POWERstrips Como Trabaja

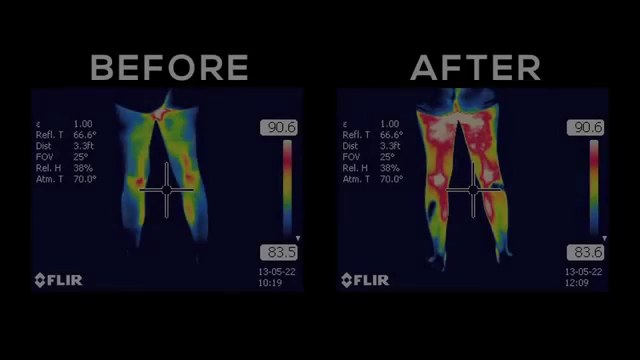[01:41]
We show images before a power strip is applied and we can see that the heat is rather low. We apply power strips and shortly after that we see that the energy rises.
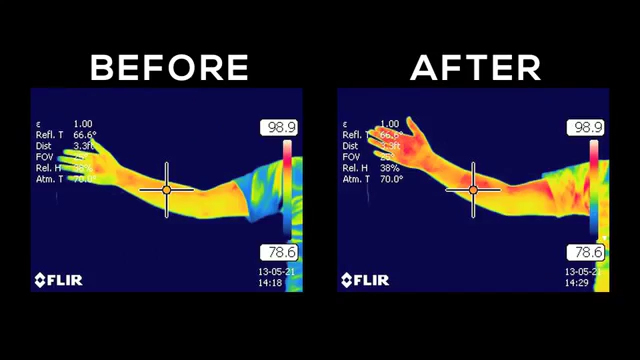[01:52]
That increased heat that continues to be there as long as you wear a power strip causes biochemical processes,